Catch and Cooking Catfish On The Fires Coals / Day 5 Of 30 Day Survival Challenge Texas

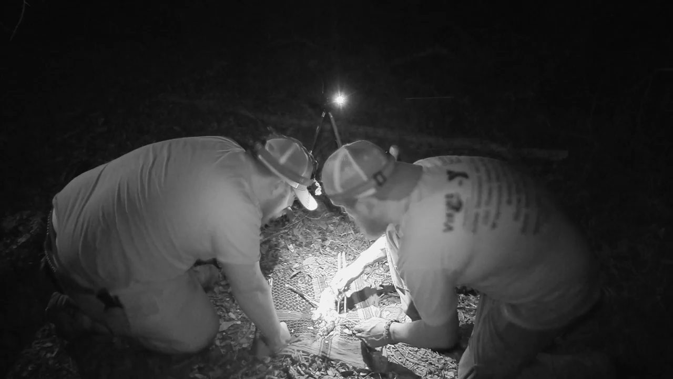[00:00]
The savage is just tearing into it. I like a couple of raccoons.
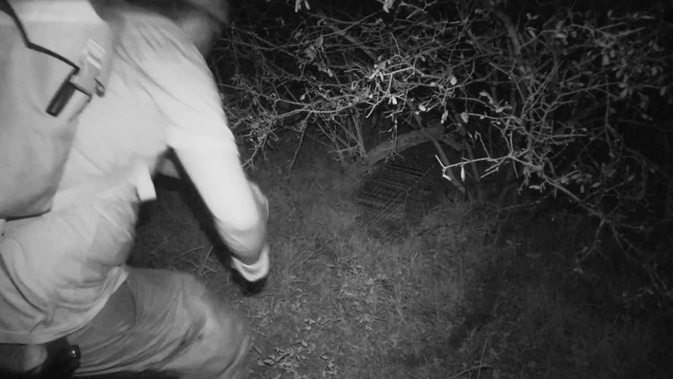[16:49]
I'm on my way down to do some night fishing.
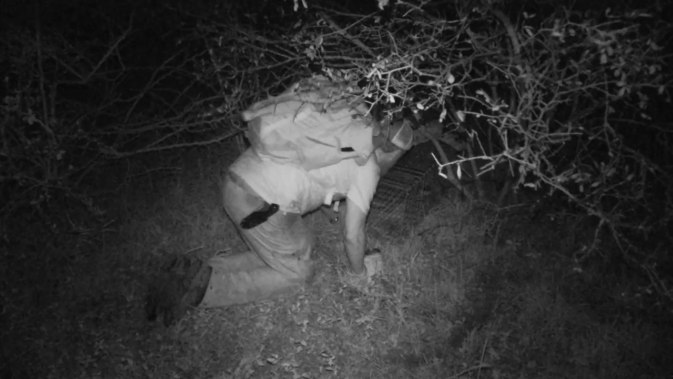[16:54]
And just gonna rebate the trap. See if I can just toss this can back in there. Oh yeah, nailed it. It was a rabbit. It was a rabbit. And I missed him by like that much.
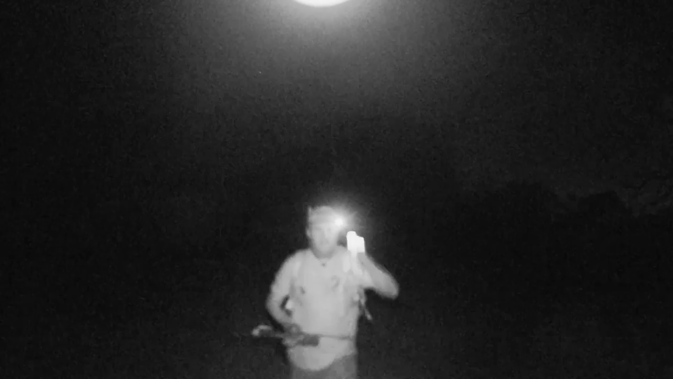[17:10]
There's another rabbit. Missed him again. The arrow's a lot slower than the slingshot with ammo. So... I need to get a lot closer.
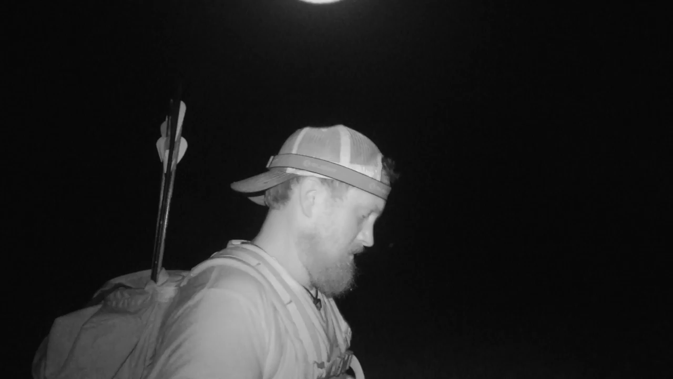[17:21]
Straight away down to the river. We're posted up. Gonna put some minnows out on the lines like we did yesterday during the evening. See if we can't get some gar action again. And this time get our aim on. And get our gar on.
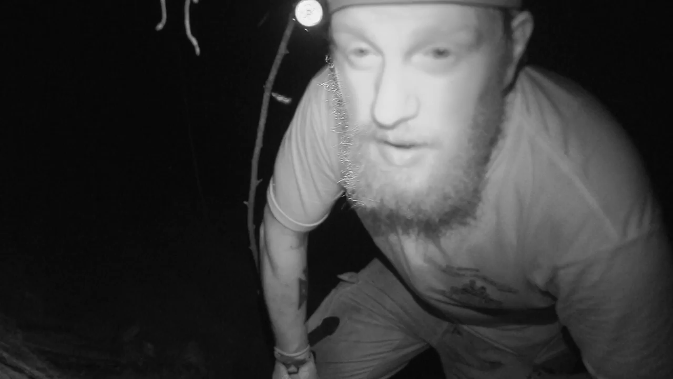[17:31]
Hold it in. It's yours.
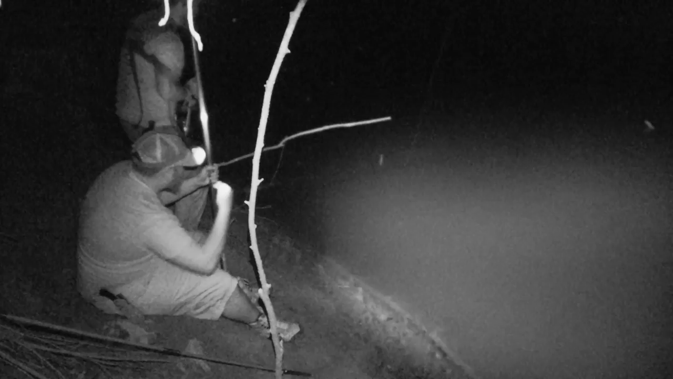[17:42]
Is it on there? Yeah. It's on there. Alright, get up and uh... Get the net. Yes, yes, yes. Get the net. Where's the net? Oh, alright. Is it still on there? Yeah. Where is he? Right here. Right there. Right there. Get him up.
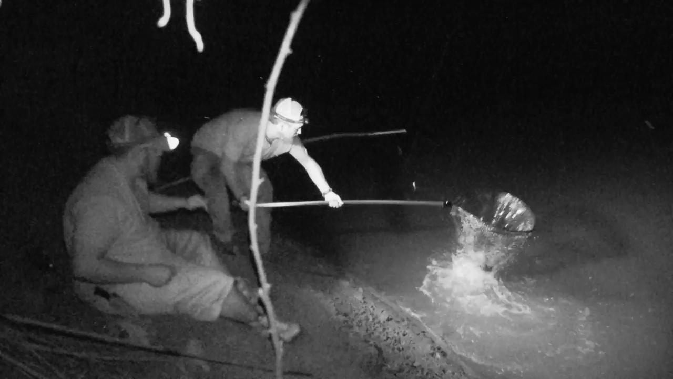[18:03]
Alright. Yes. Good job buddy. Nice catch. Catfish. Look at that. Oh my goodness. Oh my goodness. Look at the size of that catfish.
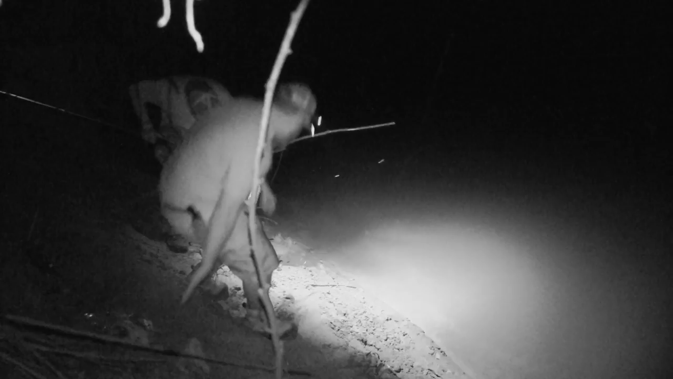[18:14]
Look at the size of that catfish. Holy cow.
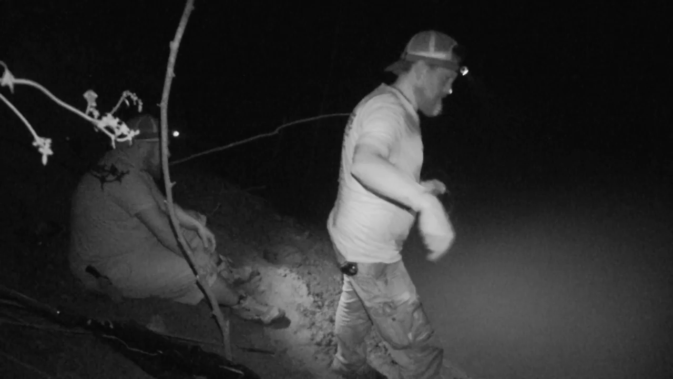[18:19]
You told me catfish is the spice of life and we got one day five.
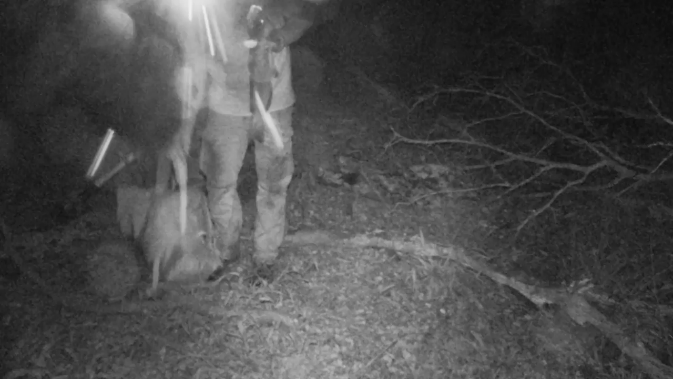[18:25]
Gonna cook our catfish right up here. That way we can hear if we catch some more.
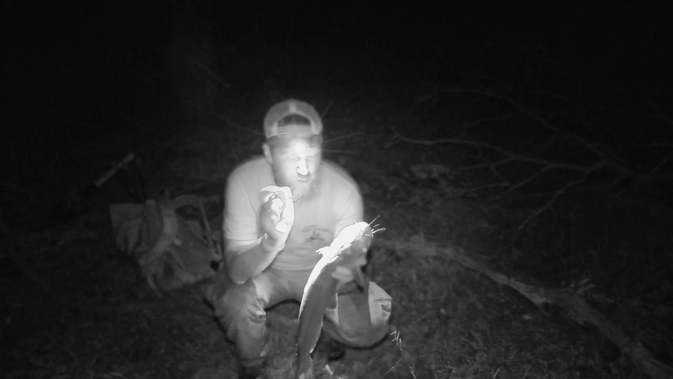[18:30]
Don't give up on getting some more tonight. Last night when I walked away on the lines I had a weaker line. It was a 30 pound test. And it got chewed through or snapped. Maybe because of a catfish sitting on there all night like this just working away at it. So I got 50 pound on there. And it's better just to cook it here than to go back and miss the chance at being down here and hearing a fish for another two hours.